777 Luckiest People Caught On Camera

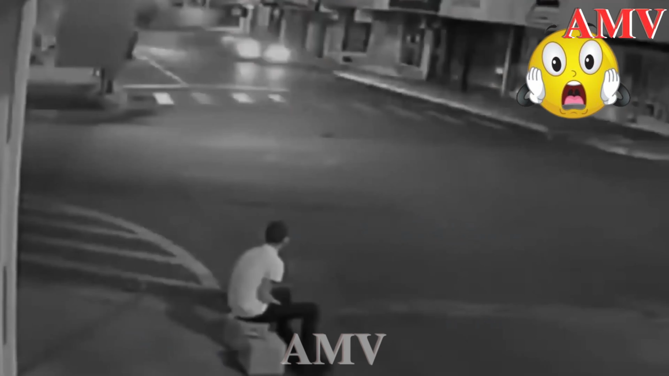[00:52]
This person must stand up immediately while a car is going straight towards where he is sitting. The next day, the car crashed into a platform right on the side of the road, and it appeared to have exploded near the camera.